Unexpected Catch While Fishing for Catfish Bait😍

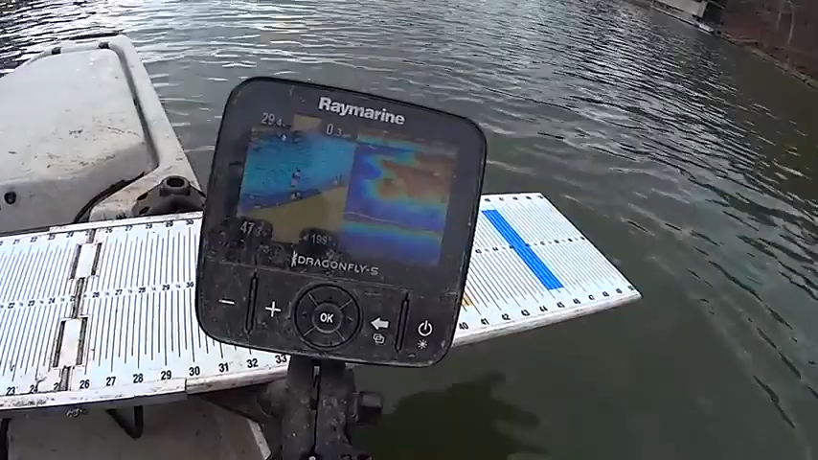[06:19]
Massive school of shad right there, basically from the surface down to about 24 feet.
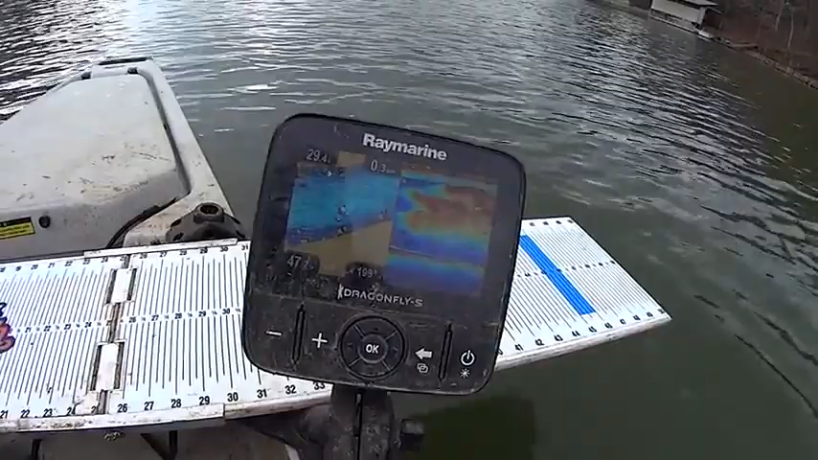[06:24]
You'll be surprised if we hook into something right here. Something's going to be under that school of shad. Fish. Fish right there.